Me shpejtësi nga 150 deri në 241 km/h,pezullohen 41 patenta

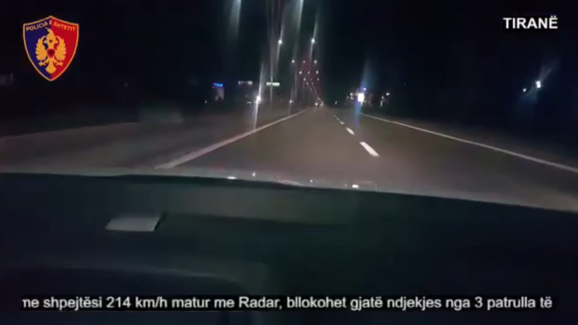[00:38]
214 dhe 241 km/h kanë qenë shpejtësit maksimale që ka arritur të pikas radari i policisë rrugore.